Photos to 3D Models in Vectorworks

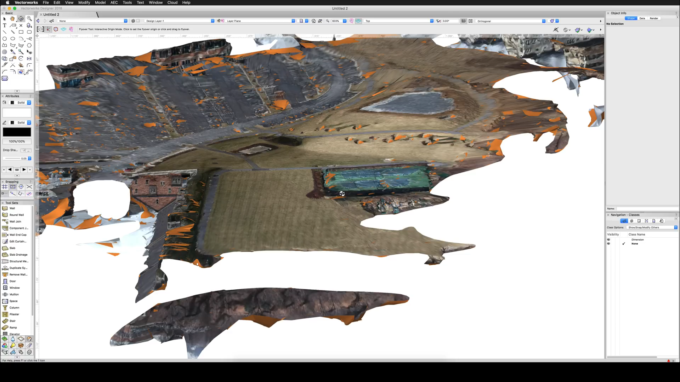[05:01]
So what I'm going to do is place the point here and then see if we can rotate around this and find our object. I'm going to show you in just a moment why I prefer the point cloud to the mesh. There we go. There's our object.
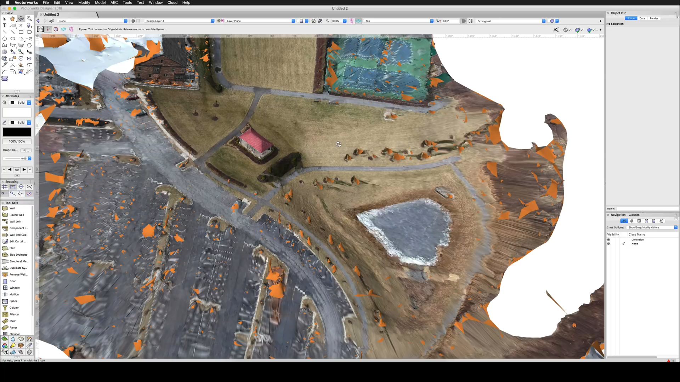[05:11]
And of course, it's out of rotation and out of scale. We can fix that, but we're going to fix that in a different portion. Now, with a mesh object, I'm sorry. I think this is still very cool how it recreated this just from an image.
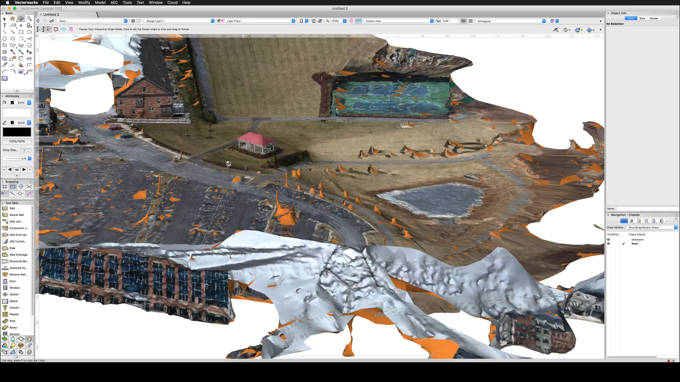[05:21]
We have a pretty good idea of our gazebo here. We have a pretty good representation of what that looks like and what we actually got for the geometry out of it.
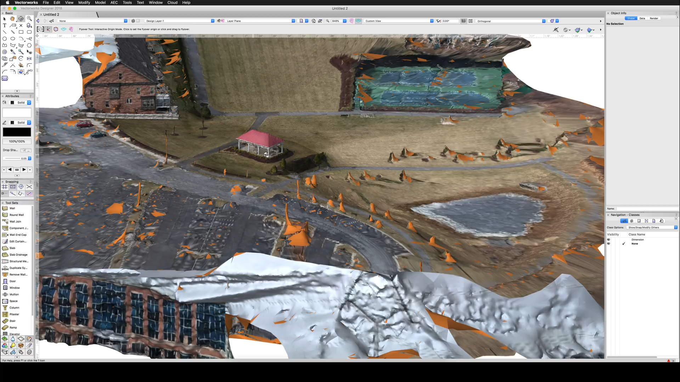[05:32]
But there's no easy way to remove all this extra stuff here. We don't have an easy way of removing this extra geometry that came with this mesh. So what I'm going to do is simply delete what I have here, select everything and delete it.
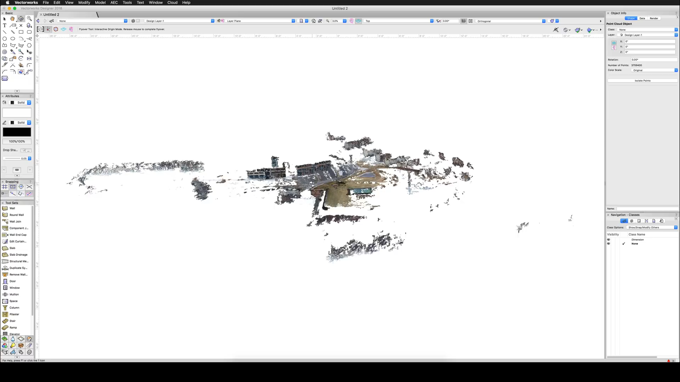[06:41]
However, I can zip around it here and we'll zoom in. And similarly to the mesh, we can see there is our gazebo right in the middle here. And of course, the more the further you zoom in, the more the more different the points will appear. But we can go ahead and just click on that.
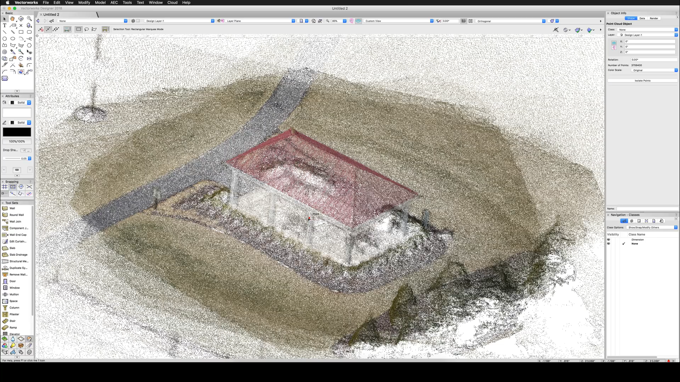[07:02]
We can see here and we just want to focus on this area. And you can see this area is sort of a little more dense. It has a little more filled out.
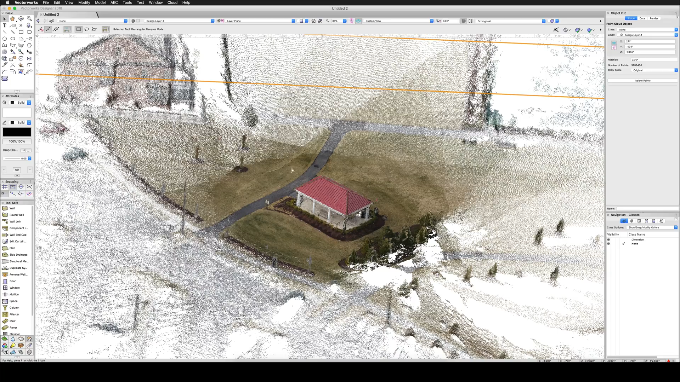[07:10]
That's because this was the target of the image. These just have these were just taken in other perspectives. They just happen to be featured only in one or two portions of the image.
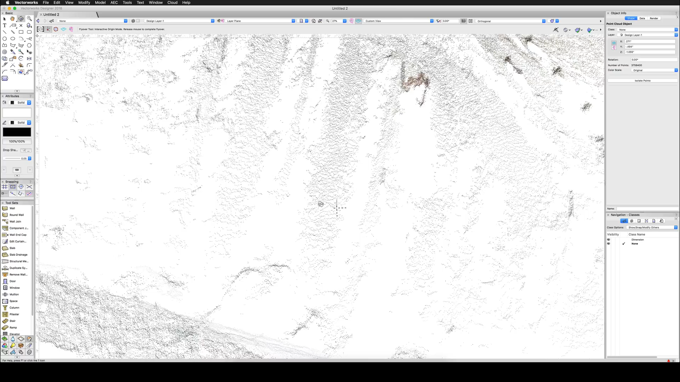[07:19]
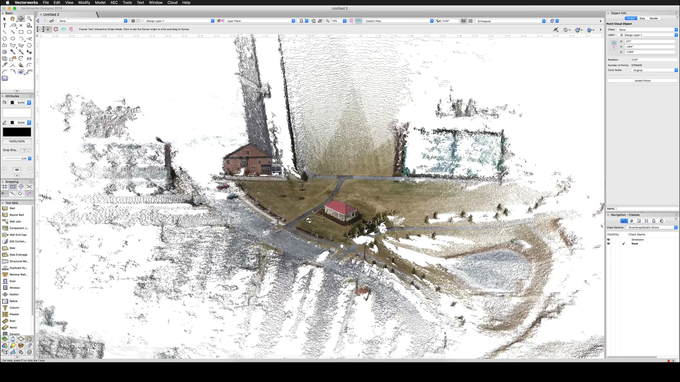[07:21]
So what we'll do is we want to go from a sort of a top plan ish view, but it doesn't have to be. And we're going to focus on just this area. So what I can do is select the point cloud and then choose isolate points.
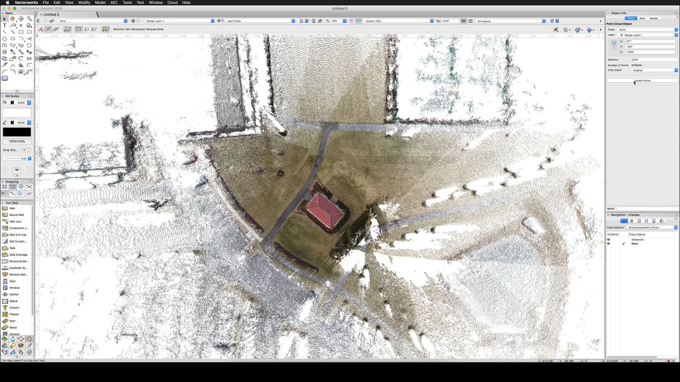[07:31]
That's going to give me a polygonal drawing area and I can simply draw out a little rectangle right around the area that I care the most about. Double click to finish.
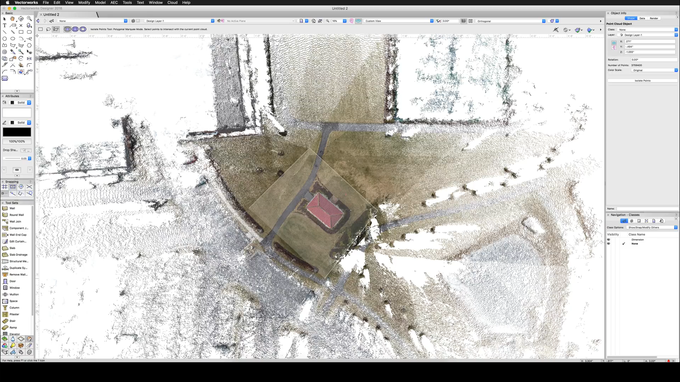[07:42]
And now you can see we've isolated it to just these points. So now it moves nice and quickly.
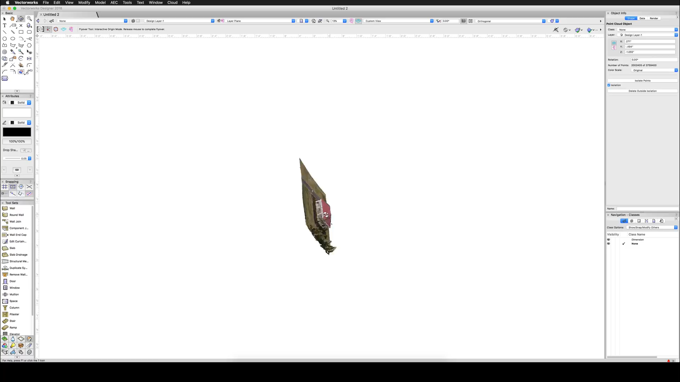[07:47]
We can zoom in and out. We don't have all that extra stuff that was going on before. And we only get one point cloud.
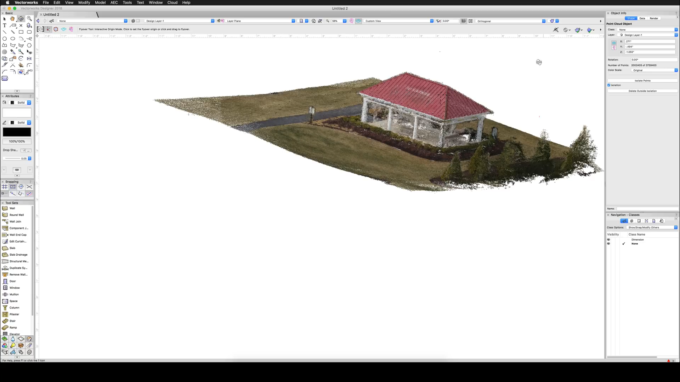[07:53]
We don't get multiple meshes. But if I go into top plan view, we can see that's not top plan view at all. That's a strange sort of abstract bottom isometric view.
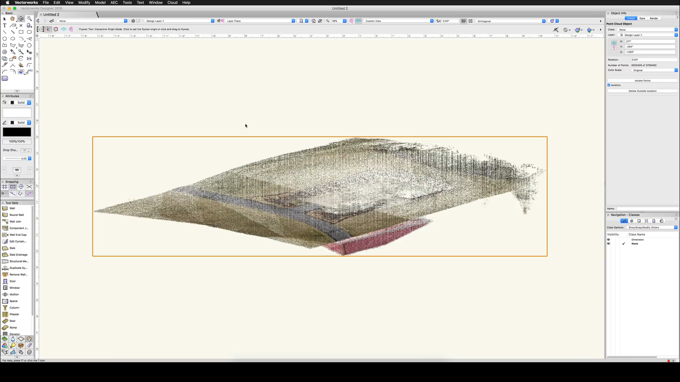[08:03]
So what we'll do now is we'll orient it the proper direction. We'll look at it in a couple different views to try to get an idea of how it's wrong and how we can correct it.
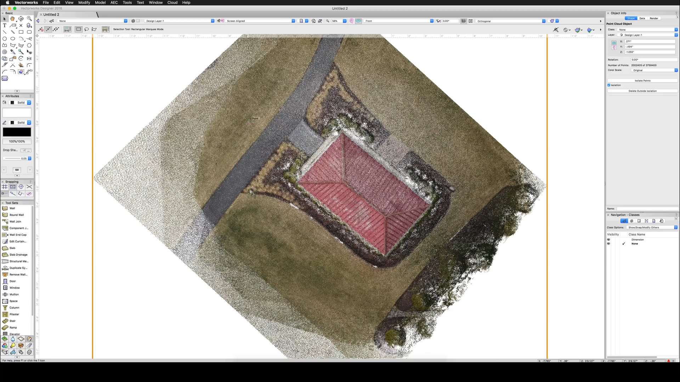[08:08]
So this is a front view and this is a side view. So first we'll go ahead and just try to lay it down.
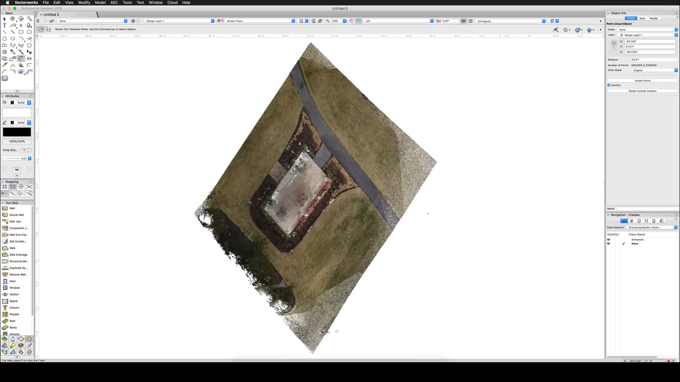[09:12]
Let's see if we can't line it up in the right view first. So what we'll do is we'll click here and here just along a vaguely straight edge. It really doesn't matter for this.
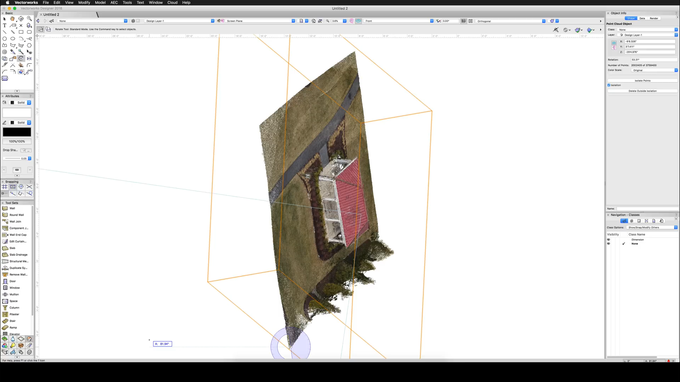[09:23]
We'll lay that down. And then we go to a left view. We can lay it down in that view as well.